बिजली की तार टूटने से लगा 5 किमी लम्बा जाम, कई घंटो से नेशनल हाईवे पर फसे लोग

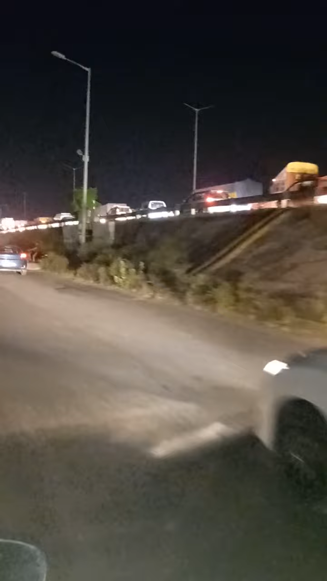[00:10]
जाम लगा वा कुछ कारण यह कारण
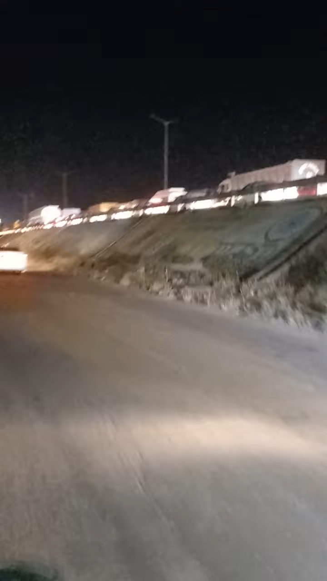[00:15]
अब तक भी क्लिए हो पाएँ देख सकते हैं ऑपर ज्याम जो हुड लगा हुए नजर
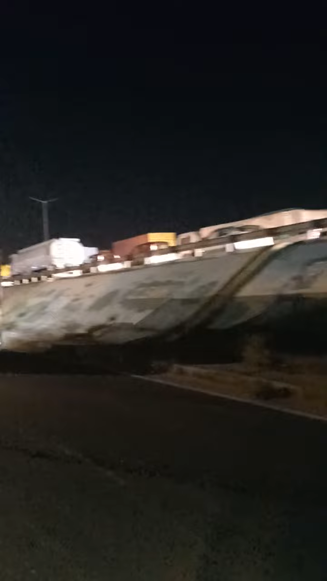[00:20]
आ रहा होगा आपको बहुत लग्ता जाम है कंपे कंभी नोगन
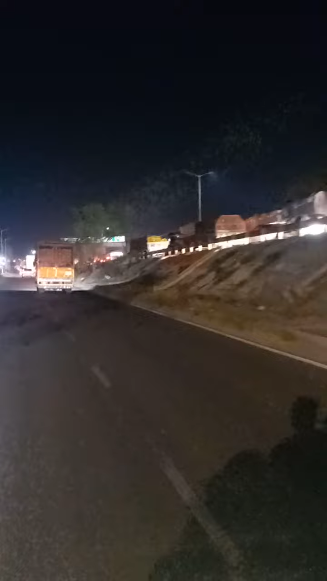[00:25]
में जो है यह जाम लगा हुए आते हैं पर आदे लोग से अपनी काडिएं आपकर वापस
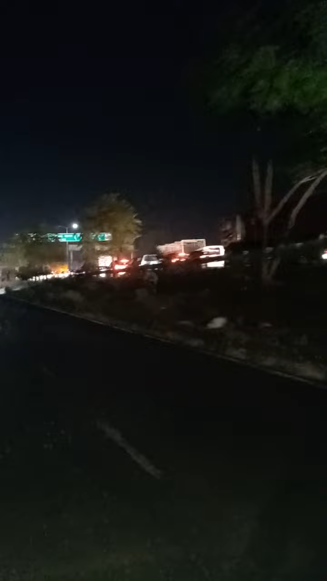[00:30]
जुरूर नजर आते हैं नीको कहते हुए और फिल्फाल जो है �
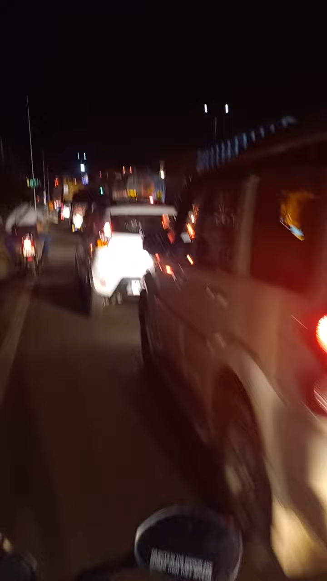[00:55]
सड़के जिहां उपर फ्लाइओर और नीचे की तरफ से जो है वीकल इसकरा से खड़े हुए
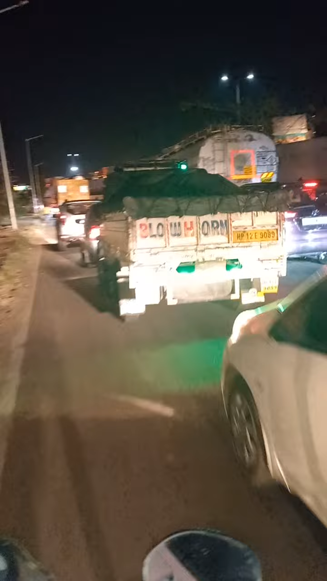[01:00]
हैं फिल्खाल यह इतना जो है बड़ा जाम है बीच में पुलिस वाले भी हैं जो जाम को खाभू पाने के लिए जुरूर्व टायवट करते नजर आ रहे थे और फिल्खाल
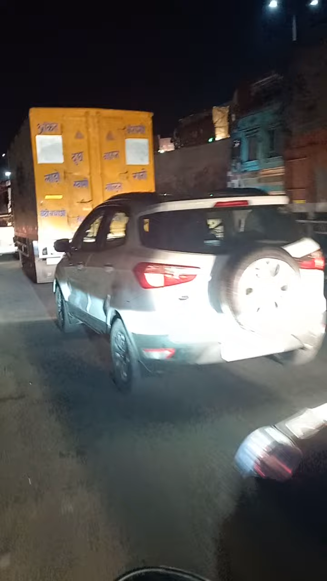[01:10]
अभी का किस बात का पता नहीं चल पा रहा है कि क्या कुछ कारण जो है जाम के हैं यह जाम
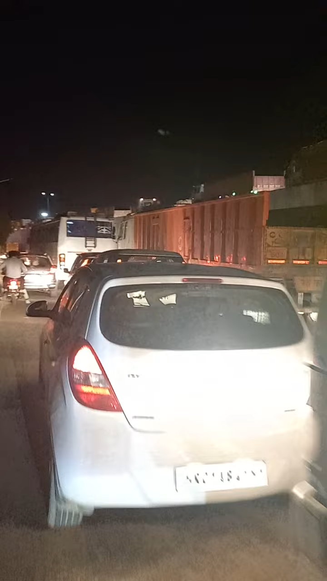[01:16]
बहुत जो है लंगा लगा हुए कम से कम भी बहुत से कि जाम लगव
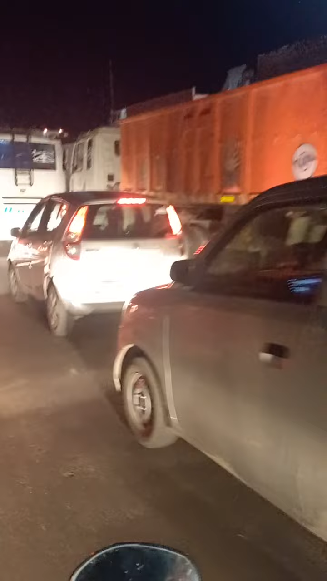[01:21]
आपको नजर आजाएका जाम जो है फिल्हाल अभी तक भी उता हुआ नजर
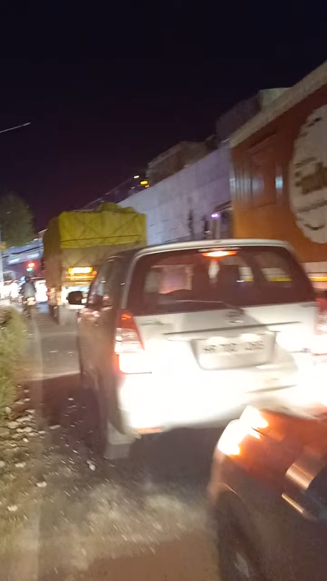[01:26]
नहीं आ रहा है यह तस्वीरें है आई टायिए चौक से जहां पर आपको नजर आएगा कि इतना जो है लंबा जाम यहां पर लगवगा हुए है सामने की तरफ से आई टाई चौक जो
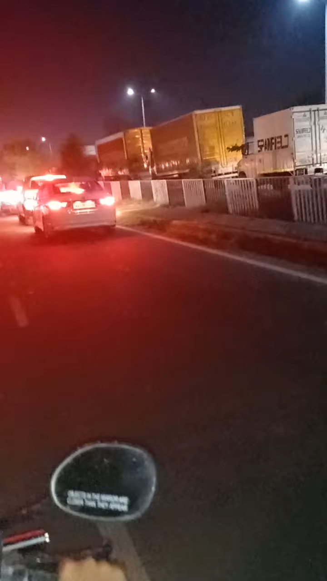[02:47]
आगे तक आपको जाम नजर आ जाएगा कि क्या कुछ हुआ है एक बार जानने का प्रयास जरूर किया जाएगा यह कि यहां से
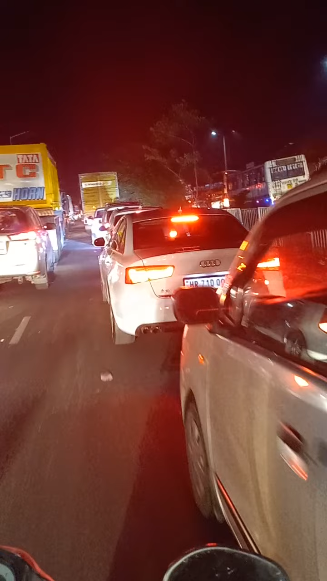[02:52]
हैं और अभी तक भी जाम नहीं पुलता हुआ कहीं भी नजर नहीं आ रहा है यह सकते हैं कि किस तरह से जो है चांप
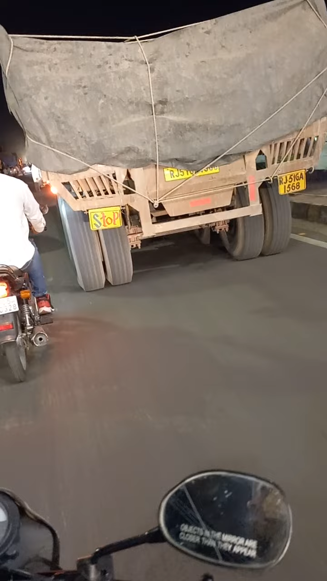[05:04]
ह बहुत जारा जाम है क्योंकि जिसको भी पीपली जाना चंडी कर जाना इसी highway का इस्तेमाल
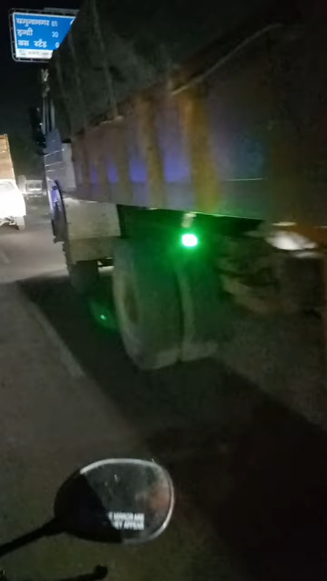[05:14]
किया जाता है वो लोग जो है अब कहीं न कहीं बहुत सी असुबिदा जुरूर देखने को मिल रही है फिलाल मरमत का कारे बताया जा रहा है चल रहा है जो बाचीप की है पुलिस से
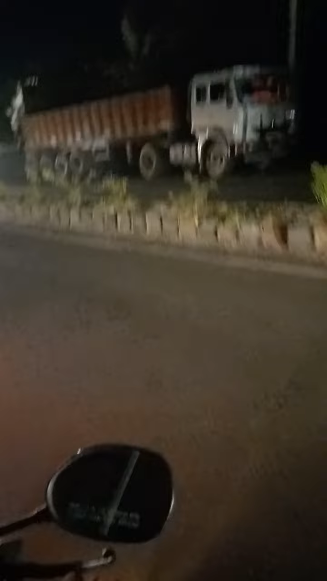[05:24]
उन्होंने यहीं खाया कि आगे मरमत का काम चला हुआ है वोल्टेज हाई वोल्टेज तार है जिसके चलते
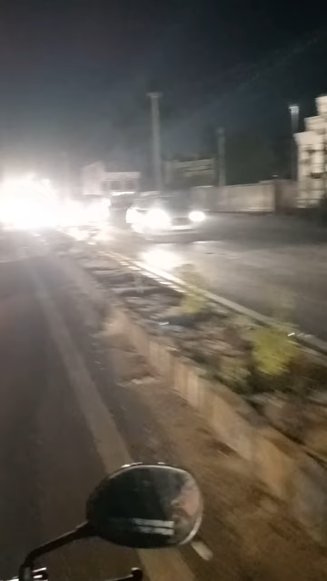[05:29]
किसी को भी आगे नहीं बनने दिया जागे यह तस्वीर है इंदरी रोड से है जहाँ पर ट्रैफिक चल
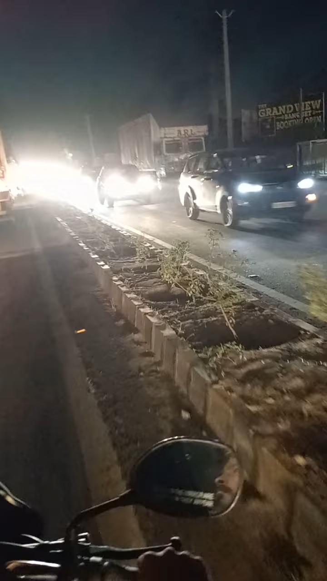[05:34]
रहा है पीछे की तरफ काफी जो है जाम जुरूर लगवा है तो आपसे अपील रहेगी वीडियो को लगाता शेयर जूरूर